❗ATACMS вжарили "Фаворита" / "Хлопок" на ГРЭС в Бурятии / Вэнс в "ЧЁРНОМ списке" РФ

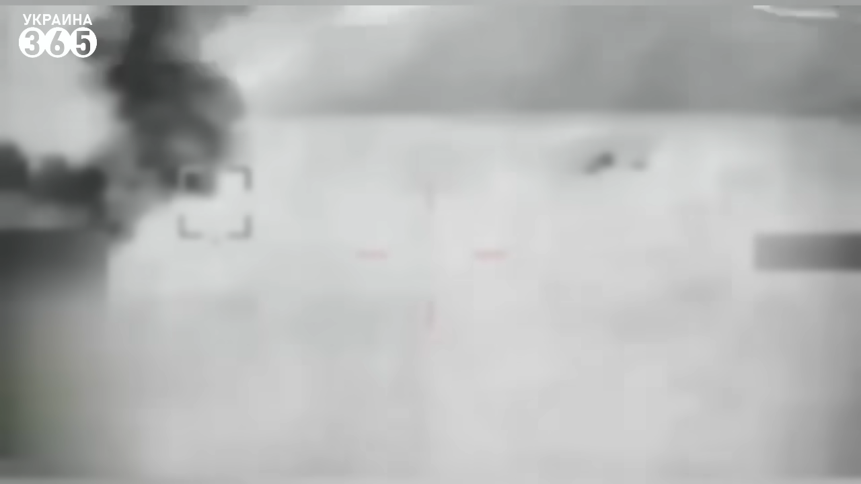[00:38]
Как сообщают телеграм-каналы, на кадрах обстрел позиции С-300-400 под Мариуполем с применением Атакамс.
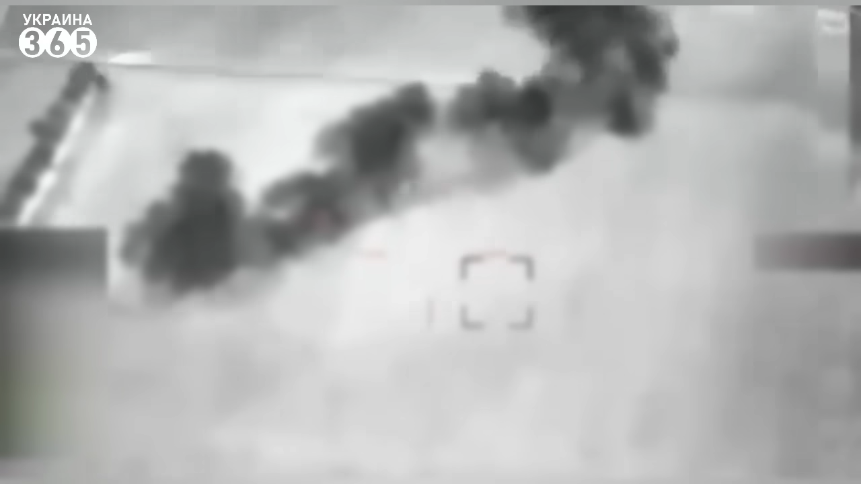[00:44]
Сообщается, что предварительно поражен пункт управления и две пусковые установки. Киборборушно уточняет, что сегодня ночью была поражена позиция С-300.